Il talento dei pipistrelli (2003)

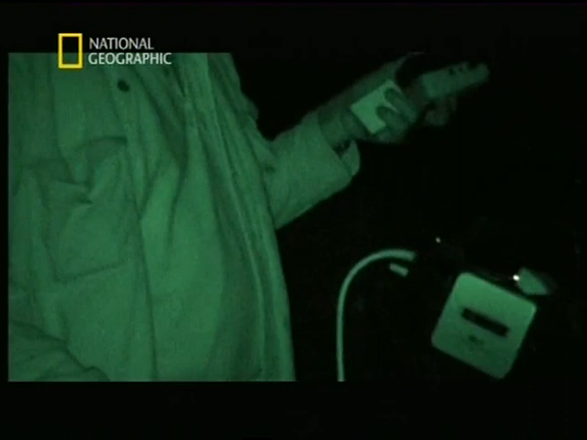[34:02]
Abbiamo anche un night scope, cioè un intensificatore militare di immagini notturne. È un ritrovato tecnologico che ci permette di vedere gli oggetti anche nell'oscurità della notte.